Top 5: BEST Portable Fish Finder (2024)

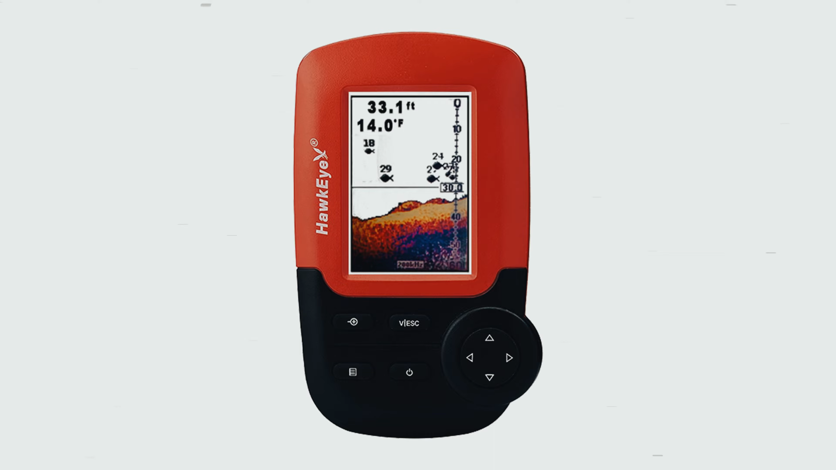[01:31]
On screen: depth 33.1 ft, water 14.0°F
while the HD bottom landscape imaging provides a detailed picture of the underwater terrain.
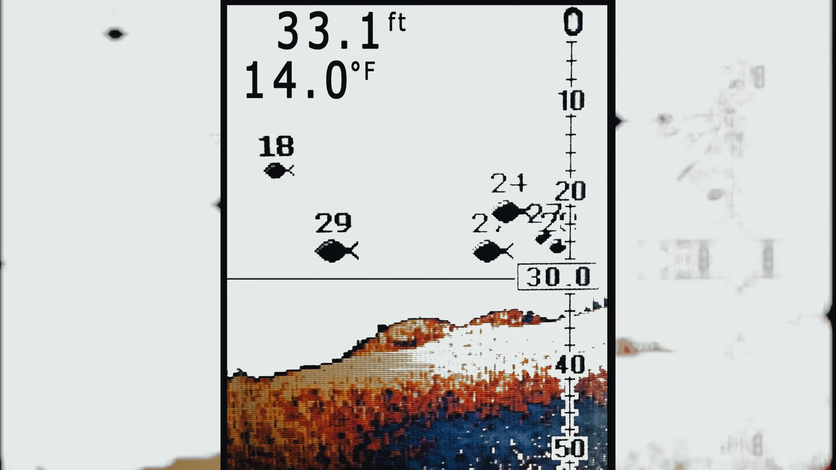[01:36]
On screen: depth 33.1 ft, water 14.0°F
The algorithmic software programming minimizes false readings,
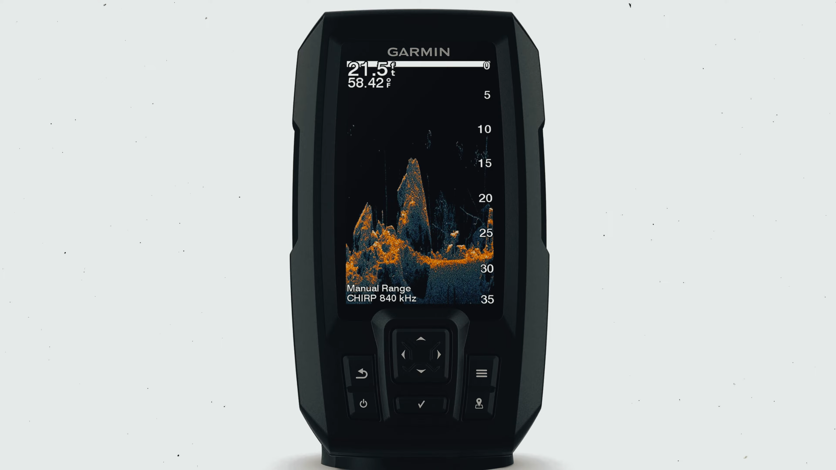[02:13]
The Garmin Striker Vivid 4 CV is an easy-to-use 4-inch color fish finder that is perfect for both beginners and experienced anglers.
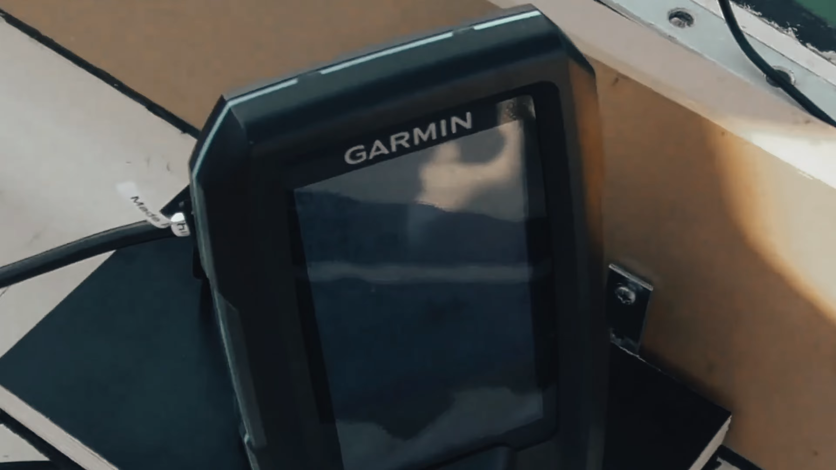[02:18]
With its new Vivid Scanning sonar color palettes,
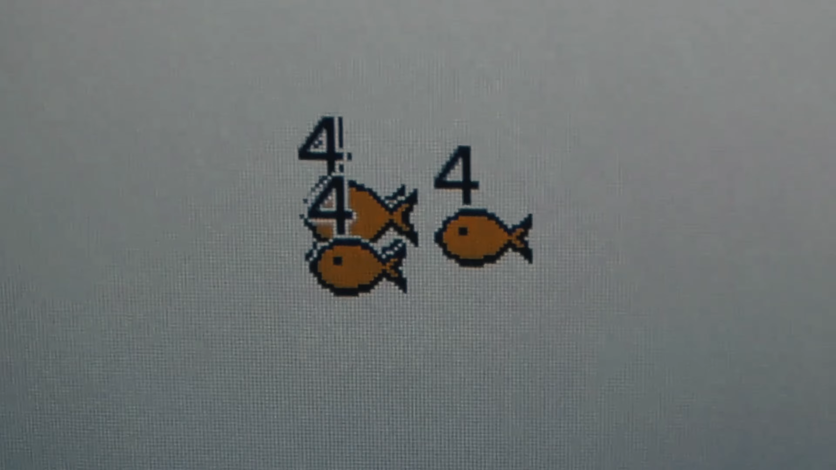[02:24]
it allows you to easily distinguish fish and structure, making it easier to navigate and locate your target.
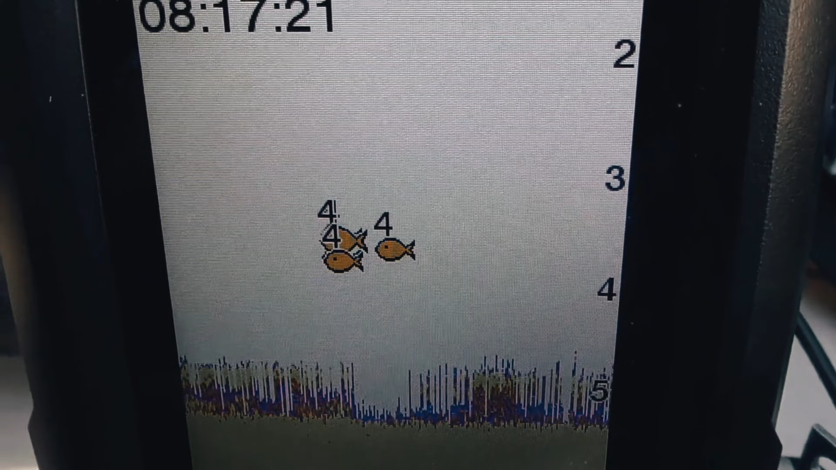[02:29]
The fish finder comes with a GT20 transducer,
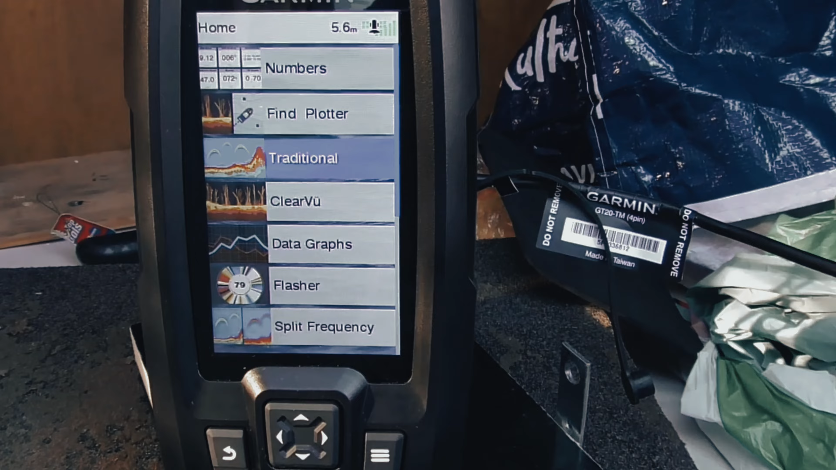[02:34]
which provides built-in Garmin Chirp traditional sonar and Chirp ClearView scanning sonar.
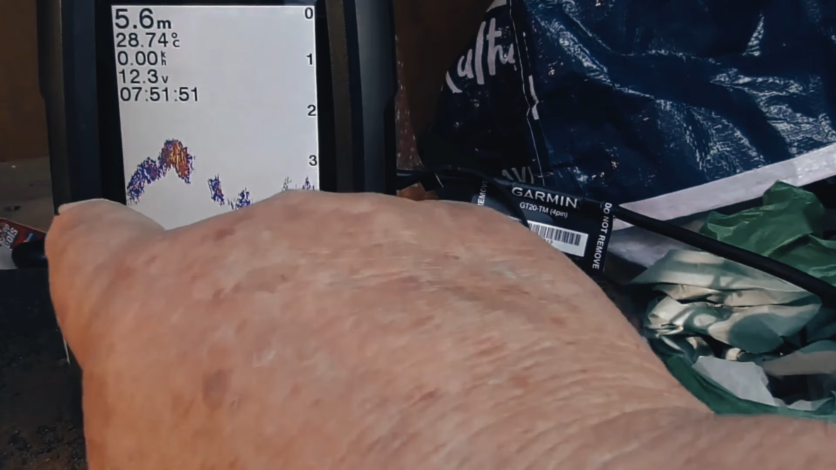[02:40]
On screen: depth 5.6 m, water 28.74°C
This ensures that you get clear and detailed images of what's beneath your boat, helping you locate fish and underwater structures with ease. Additionally, the Garmin Striker Vivid 4 CV has a
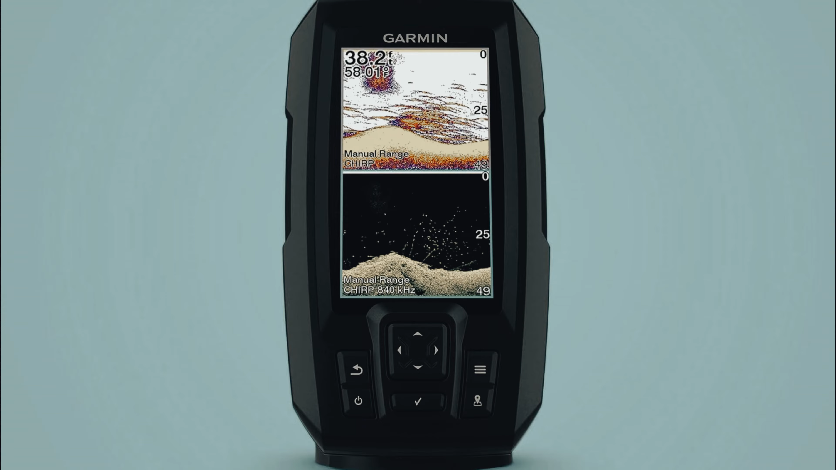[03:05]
Another standout feature of this fish finder is the built-in quick draw contours mapping.
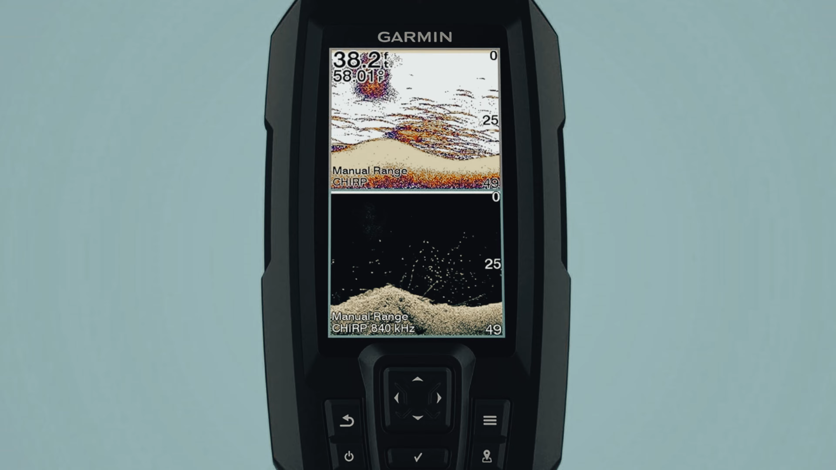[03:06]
This allows you to create your own custom fishing maps,
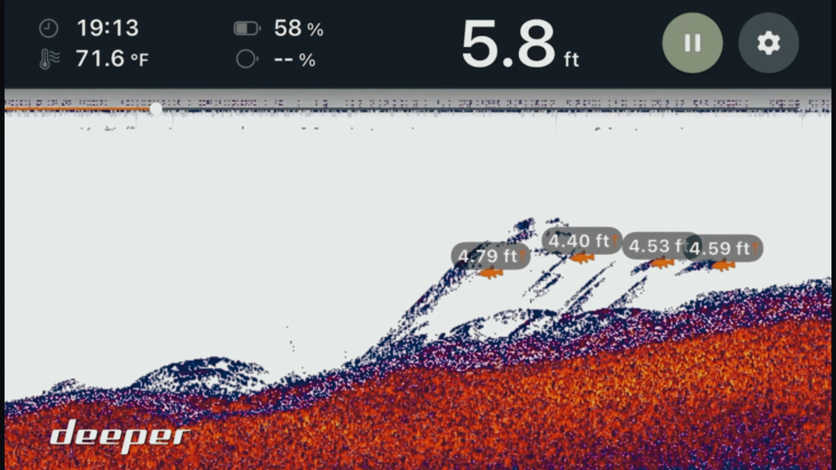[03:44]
On screen: depth 5.8 ft, water 71.6°F
With its impressive specs, this castable and portable sonar allows you to cast out up to 330 feet and scan down to 260 feet, providing you with precise and accurate data.
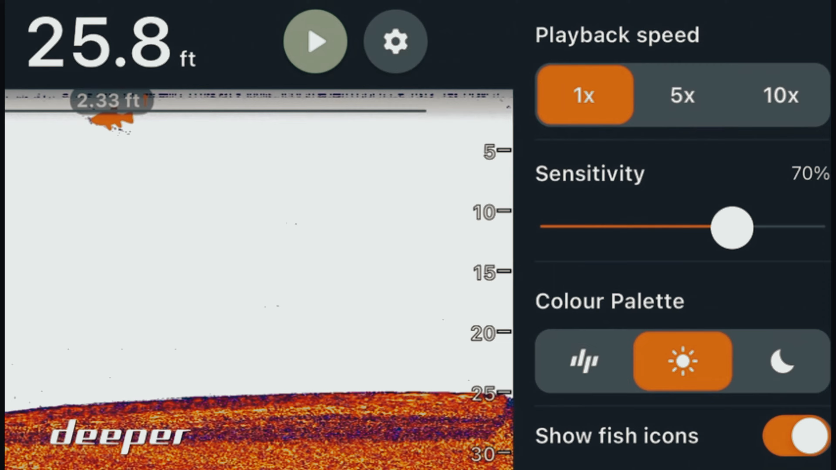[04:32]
On screen: depth 25.8 ft
What sets this fish finder apart is its versatility.
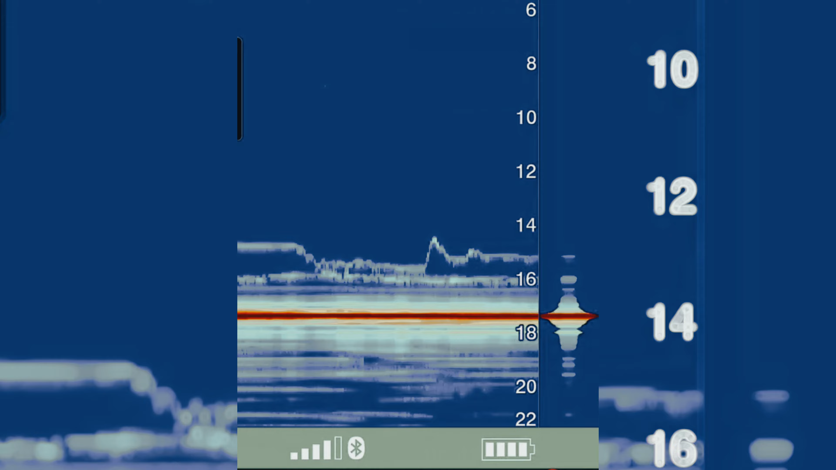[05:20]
This rugged and castable sonar device pairs with your mobile device to wirelessly stream sonar data and display it on your smartphone or tablet.